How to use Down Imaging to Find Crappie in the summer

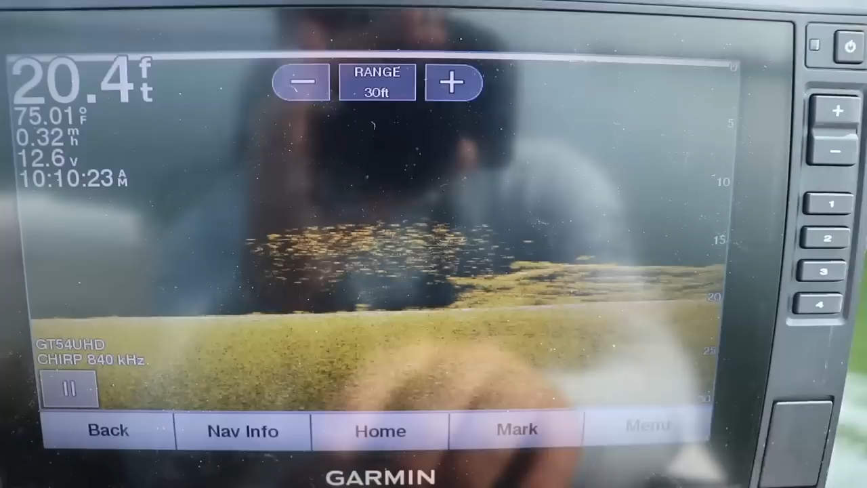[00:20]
On screen: depth 20.4 ft, water 75.01°F
where the image is in relation to the boat,
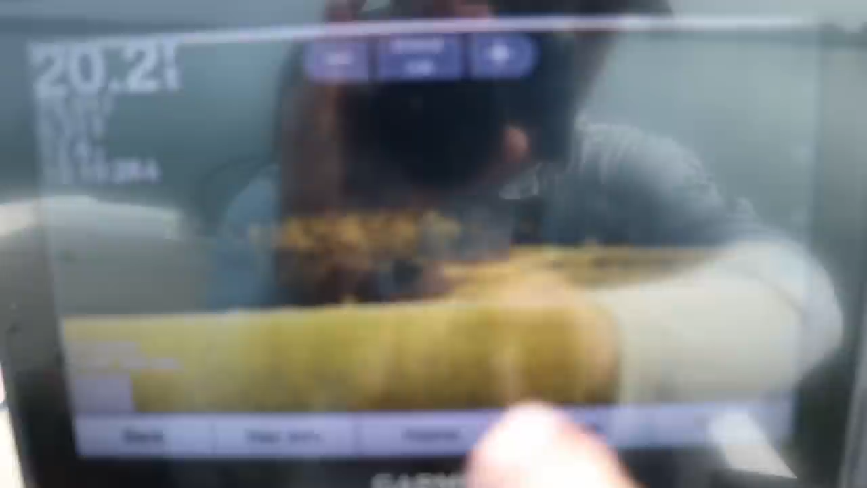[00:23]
and how to identify fish, rocks, trees, weeds, etc. as they appear on the screen.
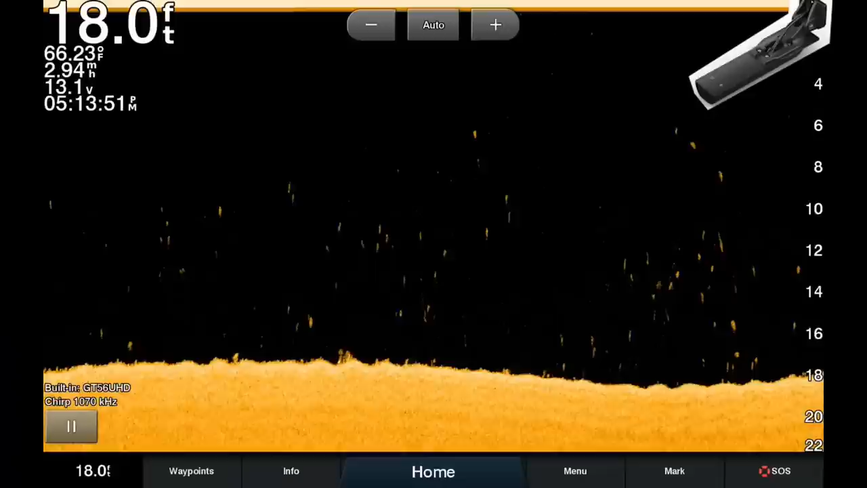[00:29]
On screen: depth 18.0 ft, water 66.23°F
First, let's start with where the image starts on your screen. This comes from your transducer, which can either be mounted on the transom of your boat or the trolling motor.
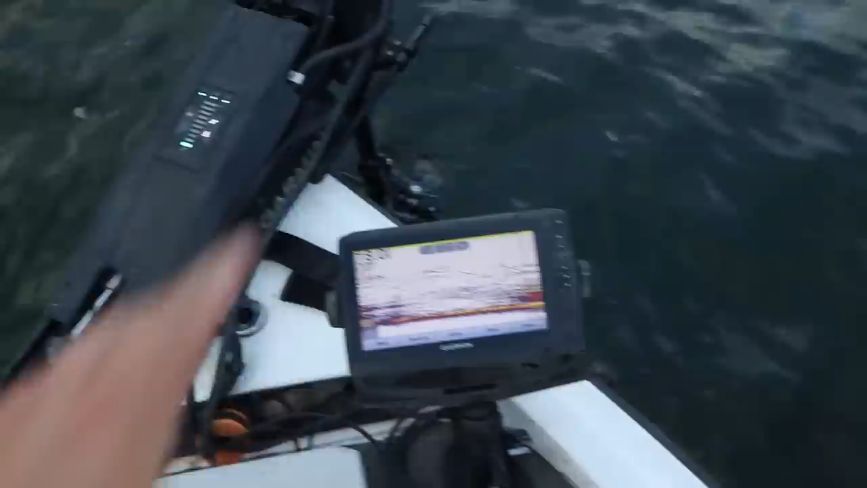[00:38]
This transducer sends a sonar wave, typically in three different frequencies, 455, 800, or 1.1 or 1.2 megahertz, to the bottom of the lake.
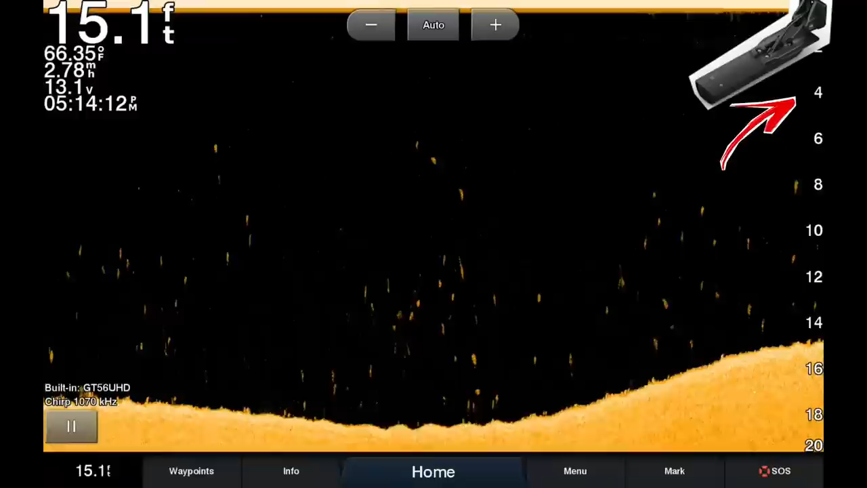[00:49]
On screen: depth 15.1 ft, water 66.35°F, speed 2.78 mph
The sonar wave hits the bottom of the lake and moves back towards the transducer. Then your graph interprets the time that it took from that sonar wave to hit the bottom of the lake and return to the transducer, coming up with a depth.
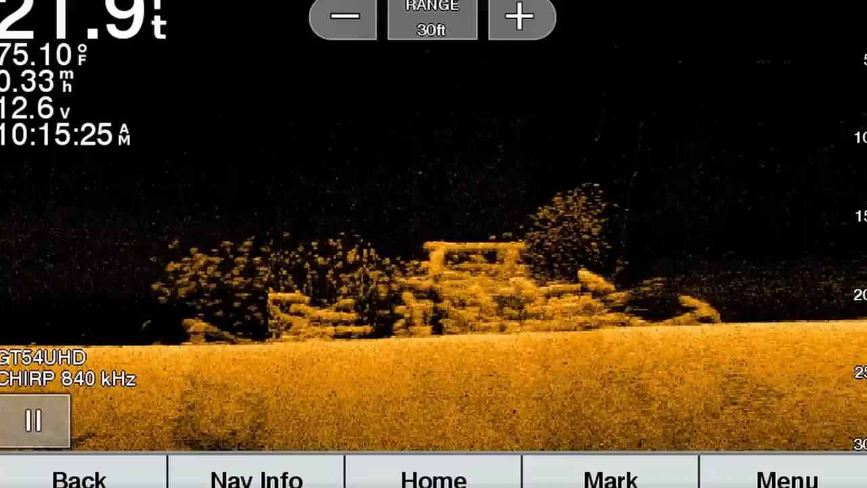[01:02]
On screen: water 75.10°F
So we have a basic understanding of how the sonar wave actually creates a depth image. Let's talk about what you're actually seeing on your screen. On the screen, you're going to see a blacked out area above a dark gold area.
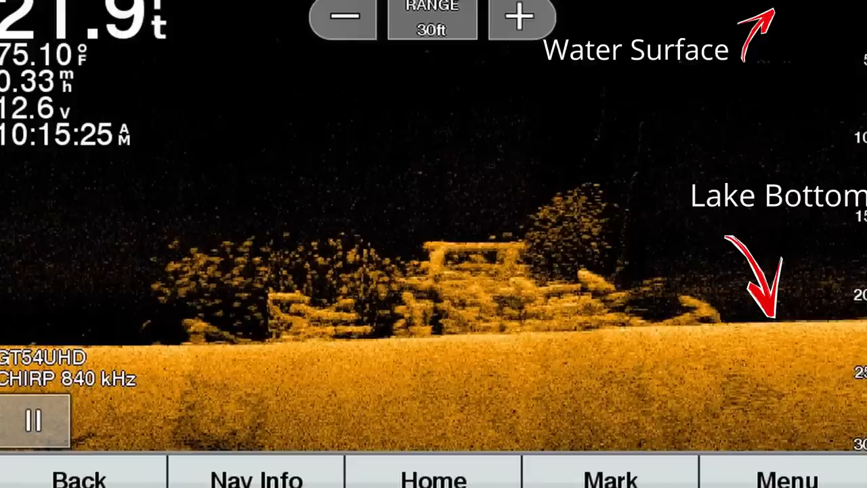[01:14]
On screen: water 75.10°F
Now, the dark gold area depends on what color palette you have, which I'll discuss here in the settings section of the video. But the blacked out area of the screen shows the entire water column from the surface of the water all the way to the lake bottom. The lake bottom is illustrated by the dark gold, and anything on the lake bottom is illustrated by dark gold, either bumps or shadows, which we're going to talk about later. Now, the transducer, which is located at the top right of the screen, will ping off the lake bottom and other objects to create different depths and different images.
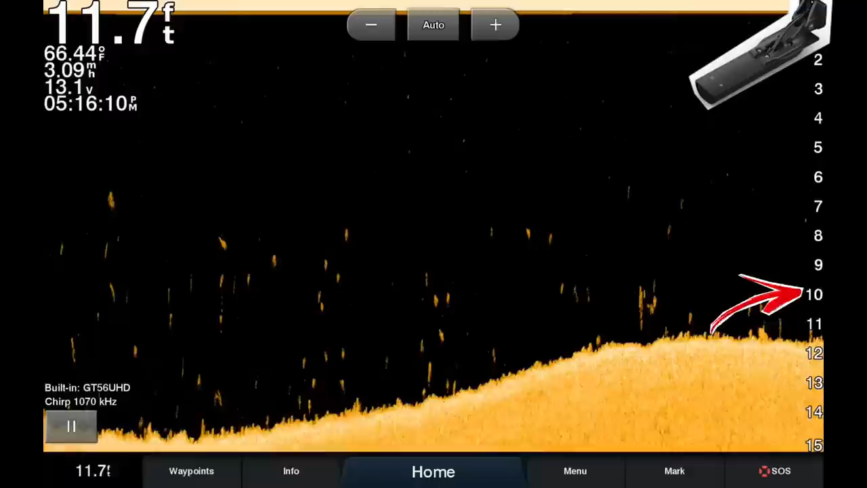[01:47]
On screen: depth 11.7 ft, water 66.44°F, speed 3.09 mph
This data is going to move from right to left across the screen, which creates historical data. Any image on the very right side of the screen will show up directly below the boat.
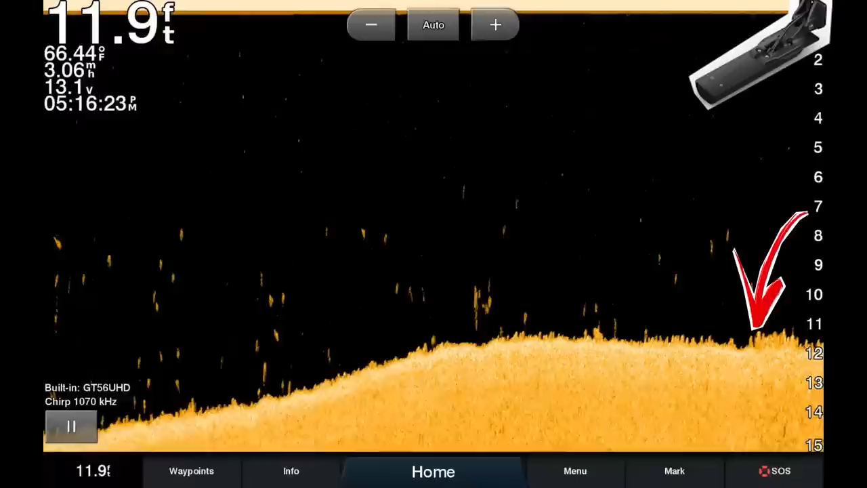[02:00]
On screen: depth 11.9 ft, water 66.44°F, speed 3.06 mph
As the image moves from right to left of the screen, the image is considered further behind the transducer only if the boat is moving. If you're sitting still in the water, the image will still move from right to left across the screen.
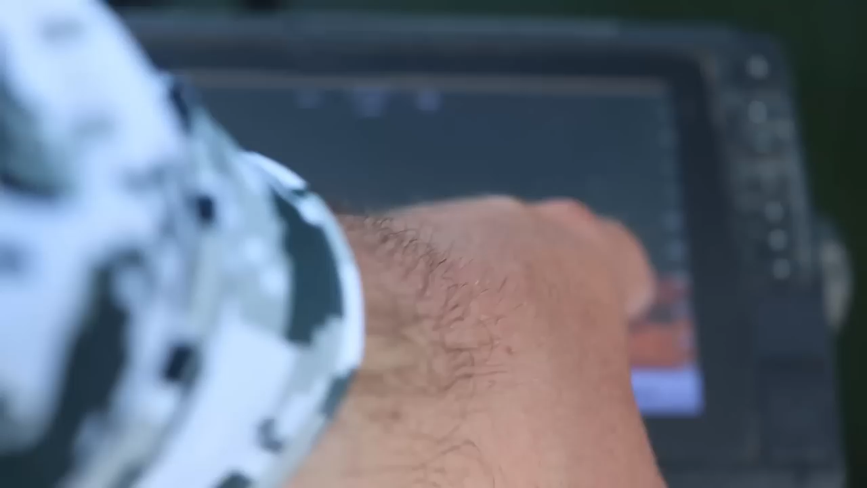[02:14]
However, you will notice that the images become more elongated and almost become straight lines, similar to what we saw in the 2D sonar video.
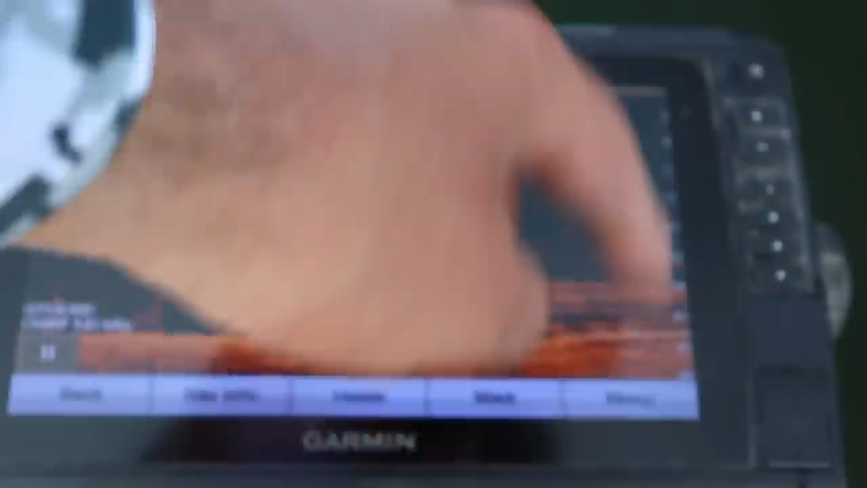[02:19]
This is because the transducer sends and receives the sonar beam. Because the boat's not moving, it's getting the same exact data, creating a straight or elongated line.
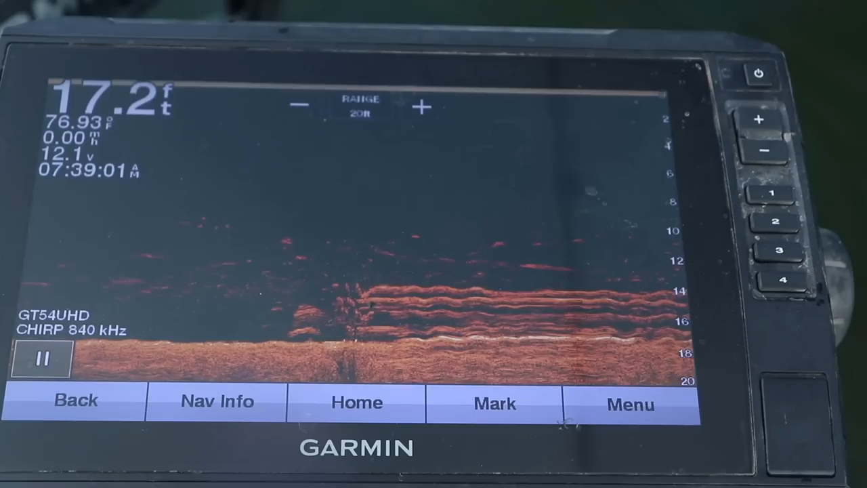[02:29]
On screen: depth 17.2 ft, water 76.93°F
It's going to look elongated like that. See how it's kind of these wavy lines.
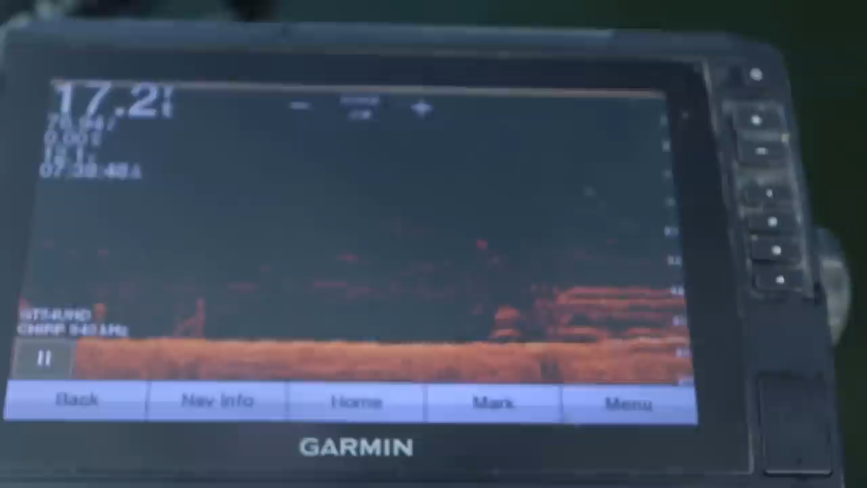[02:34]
Normally, if you were trolling, it'd look like a straight line and a drop off real quick because these brush piles, again, are only four or five, maybe six feet long at the longest. But these are fish stacked up above it.